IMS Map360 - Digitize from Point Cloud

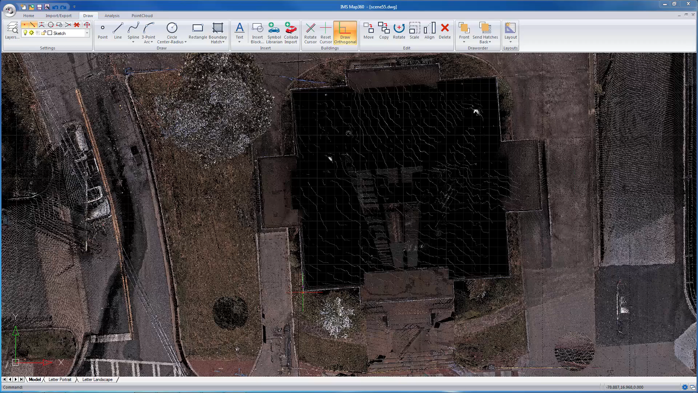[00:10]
Alright, I've got a point cloud loaded and I just want to show you how you could generate some simple line work to create a sketch. I'm going to, I want to draw the exterior of this building here.
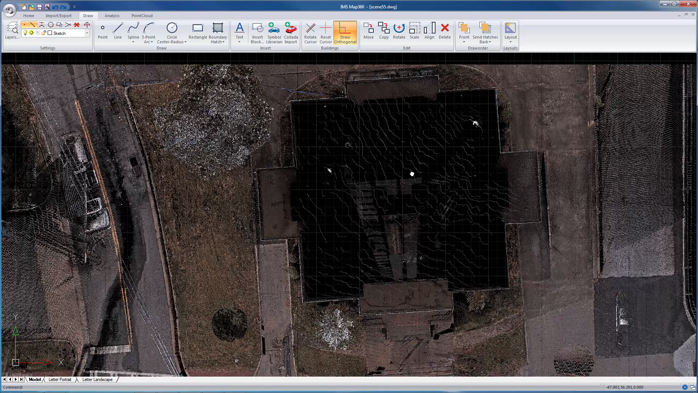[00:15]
And to do that, I just want to set my cursor so it matches
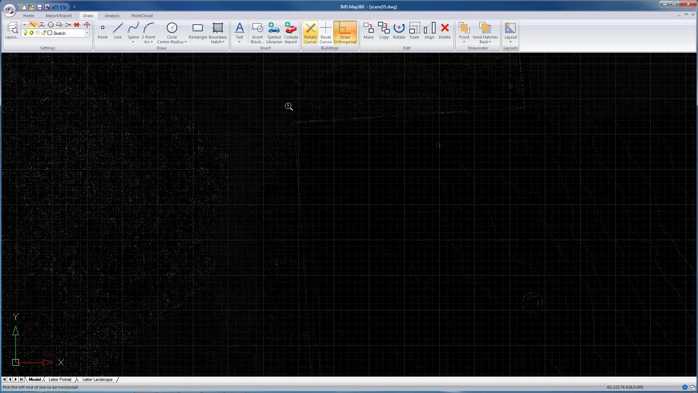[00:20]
the edge of the wall here.
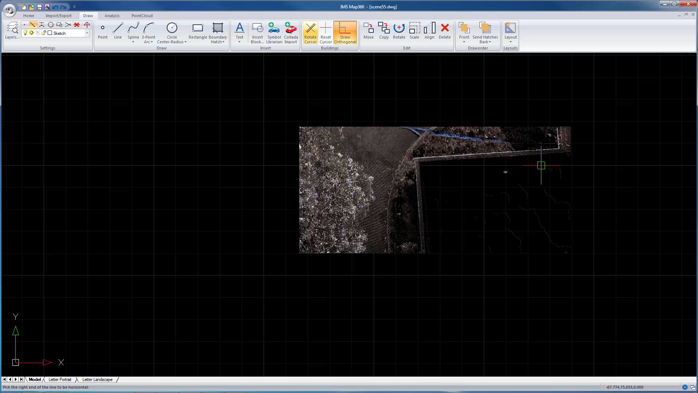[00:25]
So I'm just going to pick that corner and then pick the opposite corner.
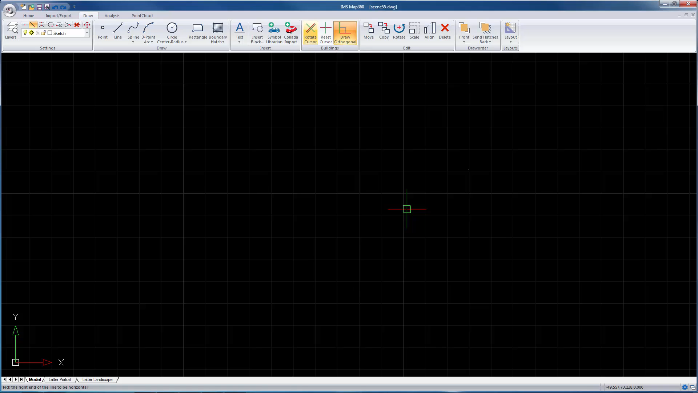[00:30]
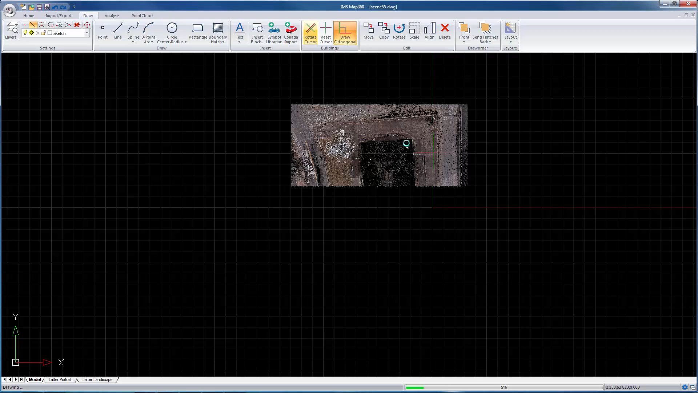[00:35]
I did a zoom extensor by accident so I'm going to pick right there and you'll see my cursor has been rotated. I'm going to enable this mode here which is going to force the lines to be perpendicular and I'm just going to turn off the point snap.
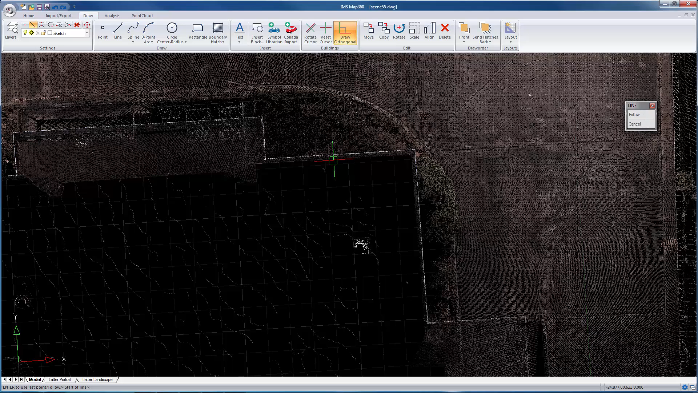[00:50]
And I'm just going to draw a line around here and just snap to these corners just by eye, so just eyeballing it.
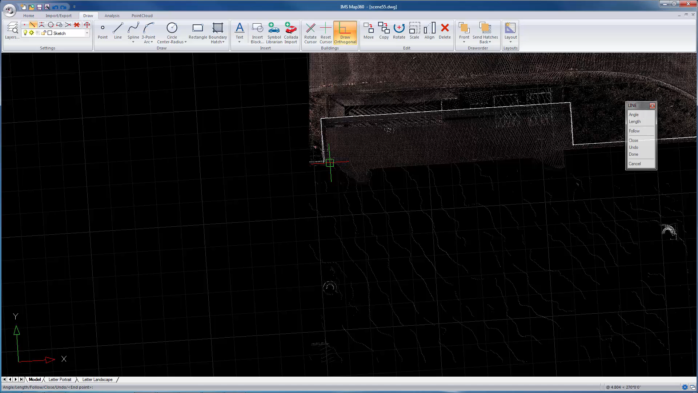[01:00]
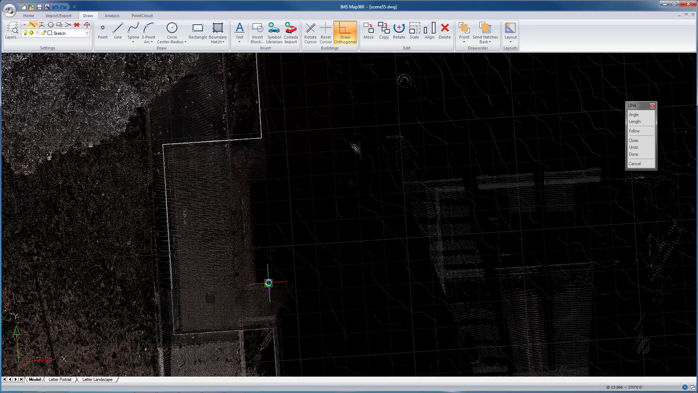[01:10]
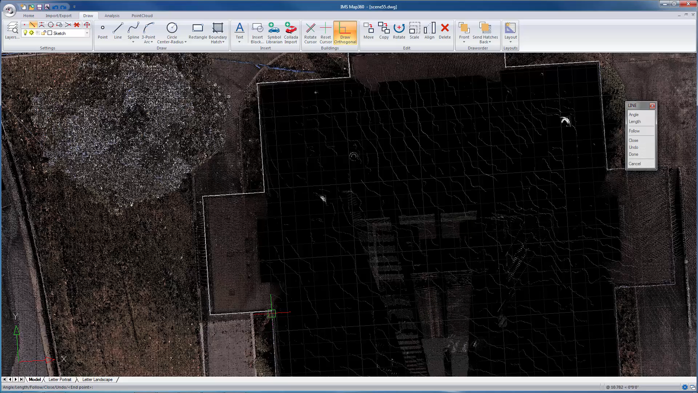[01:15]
And let's just finish this off here.
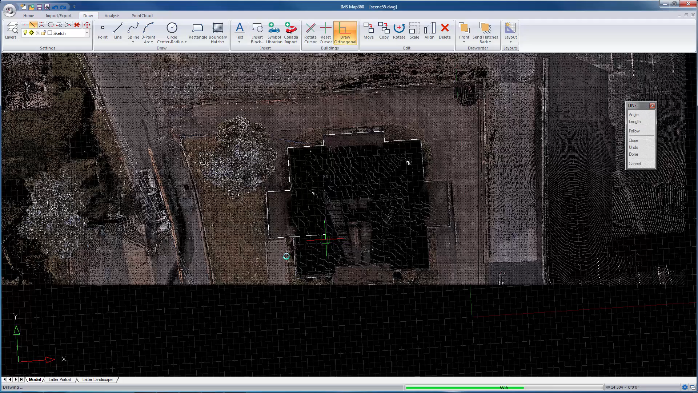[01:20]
I'll just eyeball these ones in. So there, that one I didn't quite select the point so you can just undo that one section, reselect it if you need to.
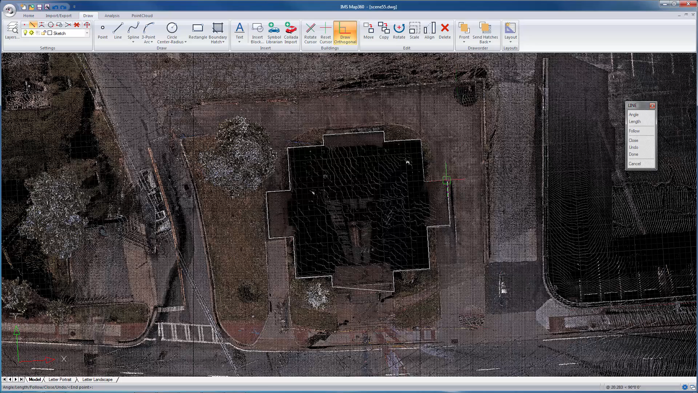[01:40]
So I'm just picking quickly here and then we'll close that. And you'll see where you've traced the exterior. I made a mistake there.
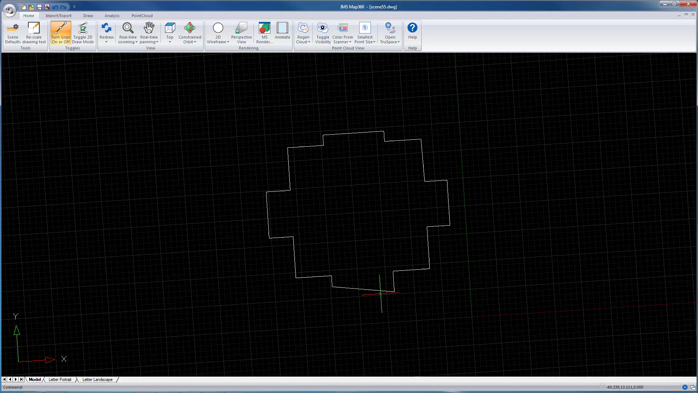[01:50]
But the nice thing with iMisMap360,
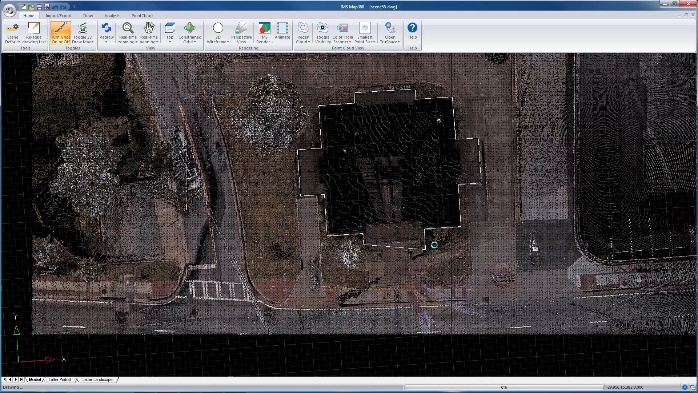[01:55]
you can easily fix that just by using the grip markers. So I'm going to select that line in this one and I'm just going to move that grip marker to where it needs to be which is going to be right in this location here. And you'll see how quickly you can fix mistakes.
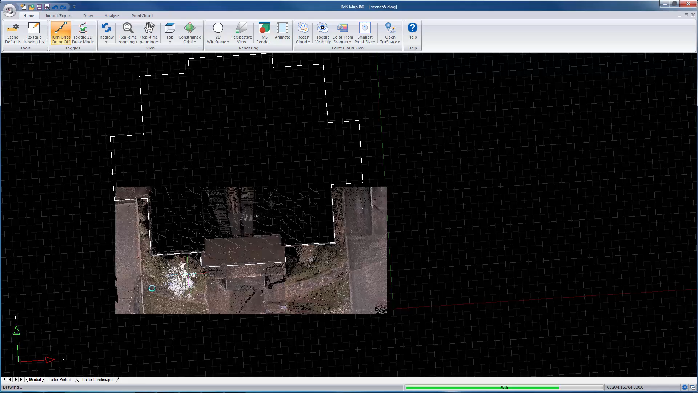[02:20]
If you want to snap to points in the point cloud, just go to your draw menu. I'm just going to turn off ortho mode. Just make sure you've got a point snap turned on.
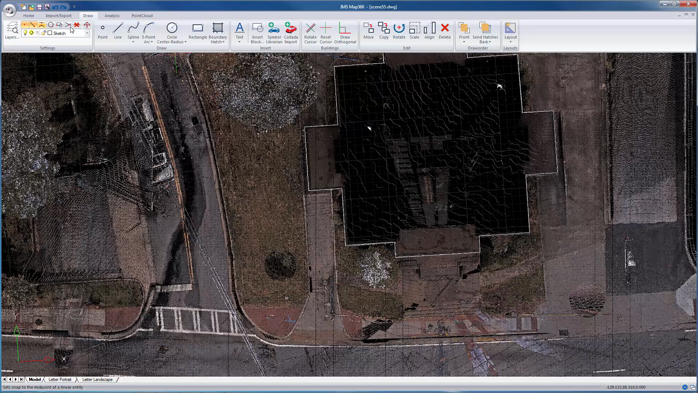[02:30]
I'm just going to use the line command here. And I'm just going to trace along
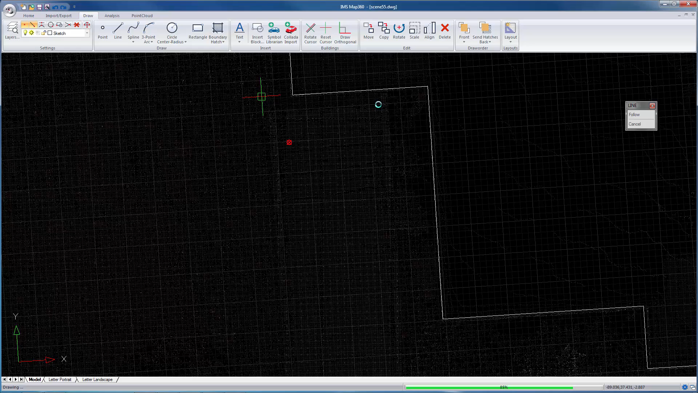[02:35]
the sides here of this roadway.
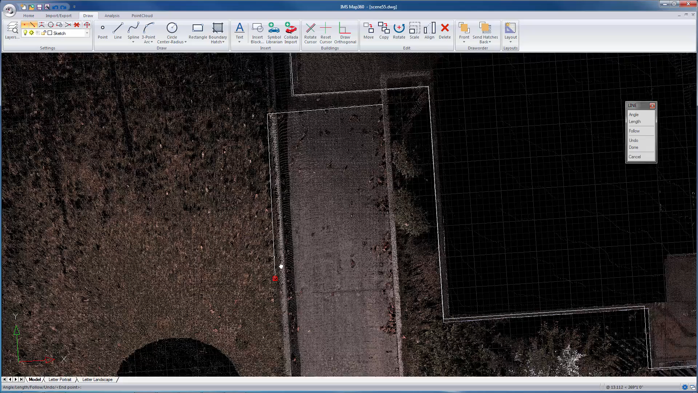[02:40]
I'm just going to stop it right there.
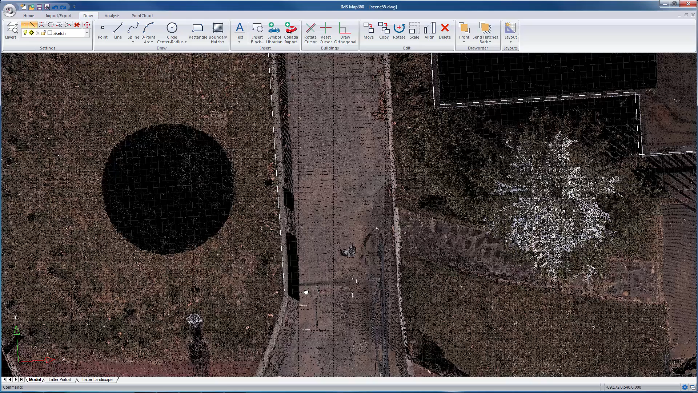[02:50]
Then around an area like this, I would probably use the spline command.
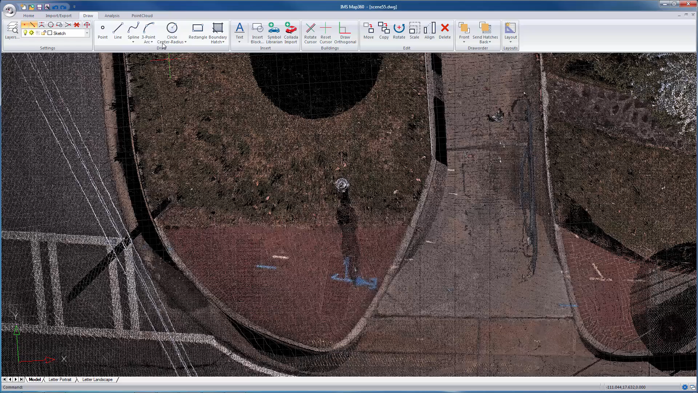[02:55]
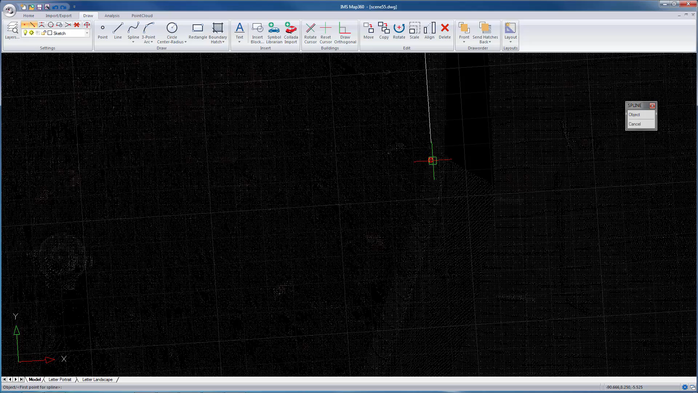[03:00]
And just pick the start.
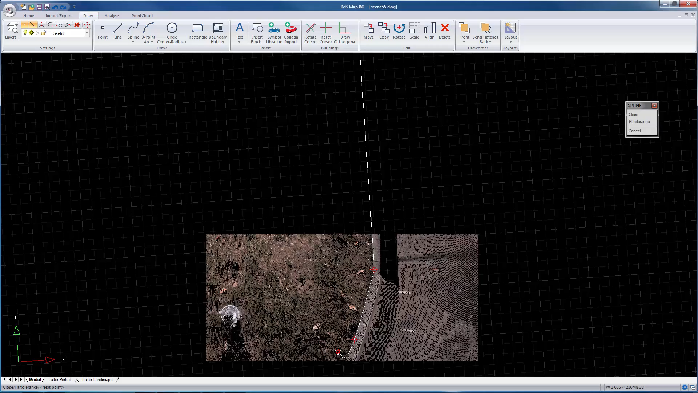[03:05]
So just wherever you just pick around the curb.
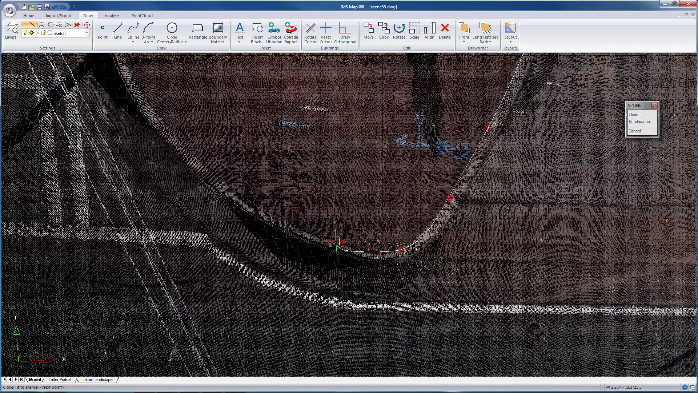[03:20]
Usually where you've got a tight corner, you might want to place some extra points. I'm just going to not be as fussy here just so we can move the video along. When you get to the end of where you want the line to be, all you do is you just right click.
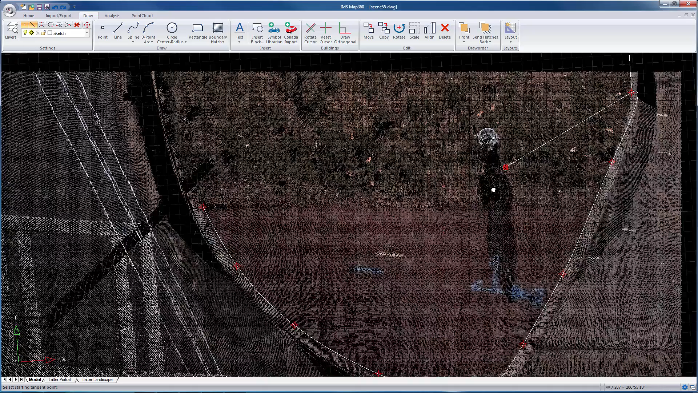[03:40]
And then you need to define your, pick a point here for the start. And then for the end.
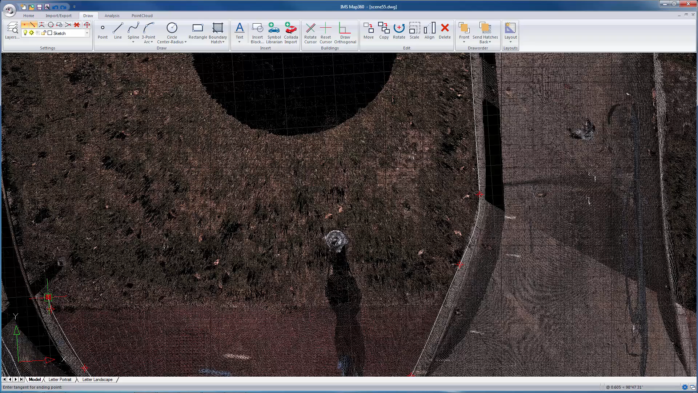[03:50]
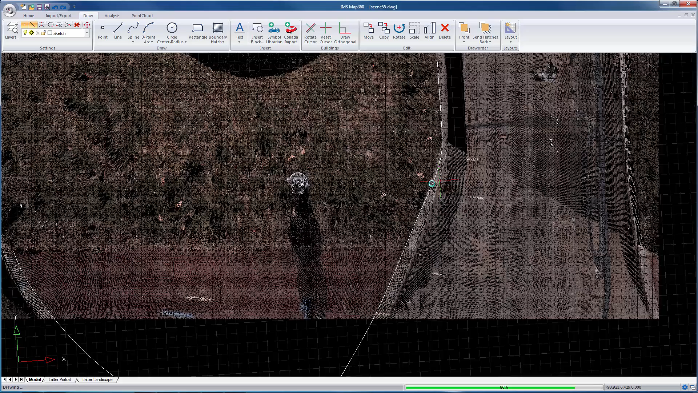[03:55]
And sometimes you just need to go back and just make some edits to your line here.
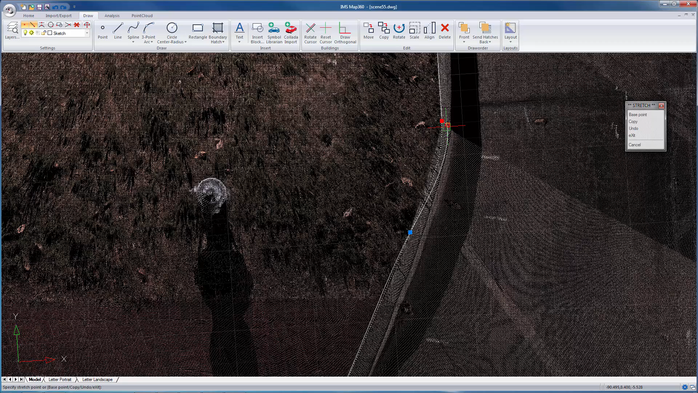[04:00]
Just to get it to align better at the start. Like so.
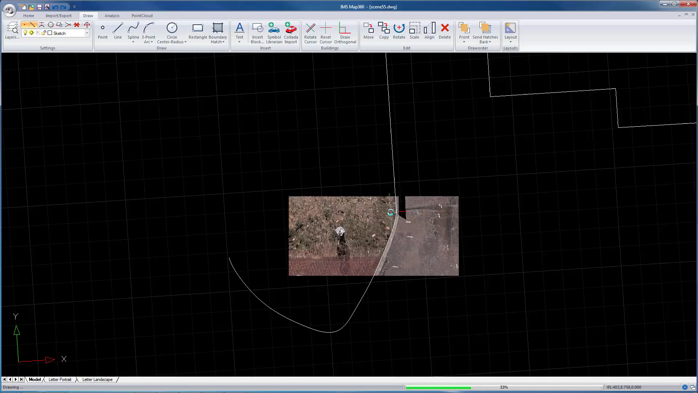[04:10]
And then if you hide your point cloud. So there it's not touching.
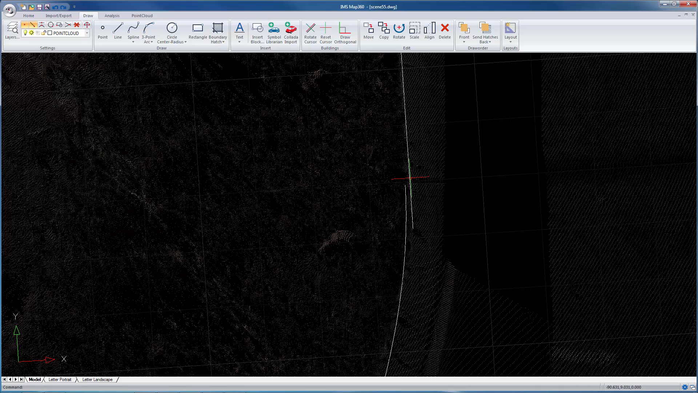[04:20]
So I would just move this to the end of the line. So it matches up precisely.